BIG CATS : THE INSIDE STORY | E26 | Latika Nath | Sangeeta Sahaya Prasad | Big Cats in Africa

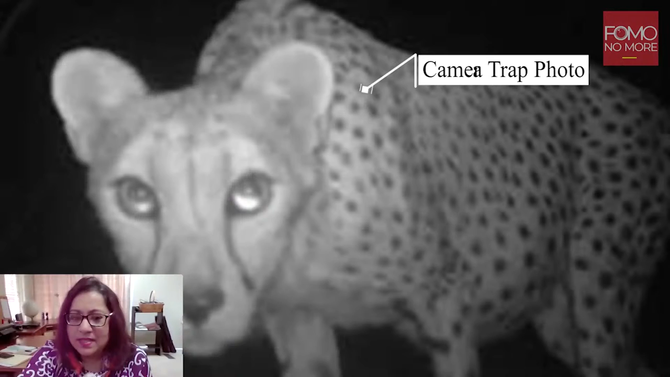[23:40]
And this is a camera trap image. Isn't it adorable? So, the North and West African cheetah belong to the same subspecies.